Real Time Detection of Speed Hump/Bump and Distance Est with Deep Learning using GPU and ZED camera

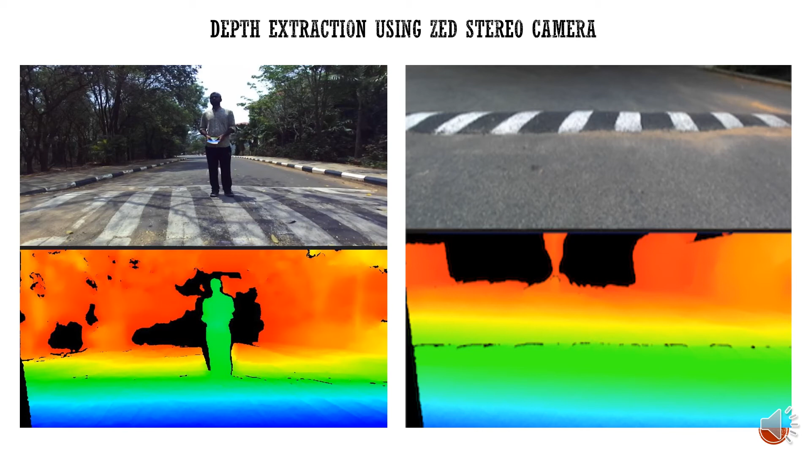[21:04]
Here shows the marked speed hump depth map which shows the various depth levels in the scene.